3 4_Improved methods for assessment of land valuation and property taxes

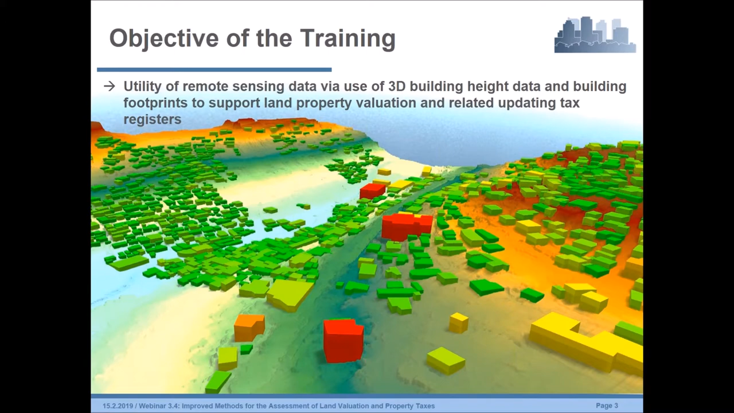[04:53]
It helps to quickly assess tax collection potential of cities and urban centers, particularly in developing countries with limited information. Overall, it will thus help to avoid costly and time-consuming data collection efforts on property characteristics. However, I will come back to the study again later.
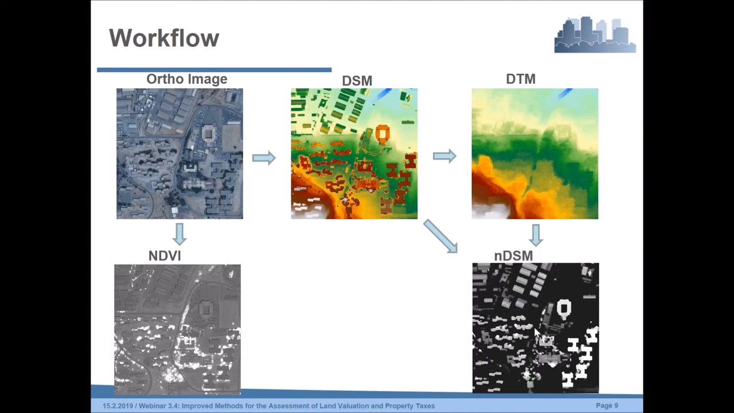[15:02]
And as a combination of both layers, digital surface model minus digital terrain model, you can generate a normalized digital surface model that is consisting of the relative heights of buildings and also of vegetation at this time. So, for this, to remove the vegetation from this NDSM, because vegetation is very often not needed for, especially for building footprints and so on, we can remove those areas by using this vegetation index.
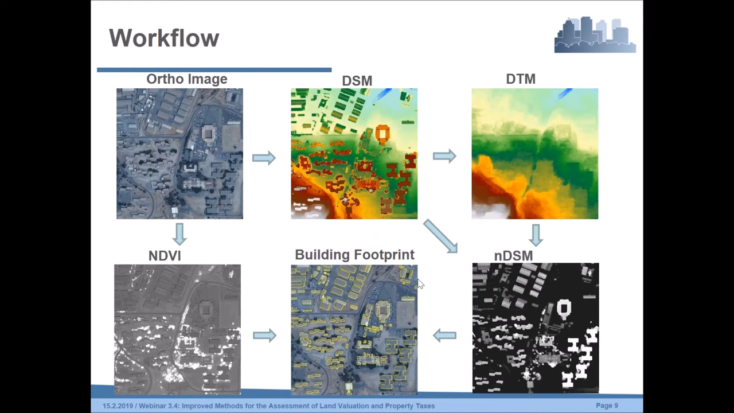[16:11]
image filter methods or classification methods. And also sometimes object-based image classification methods are necessary. So, this building footprint product is part of this whole elevation product. Going to the next slide, you can see the specifications of this very high resolution elevation models.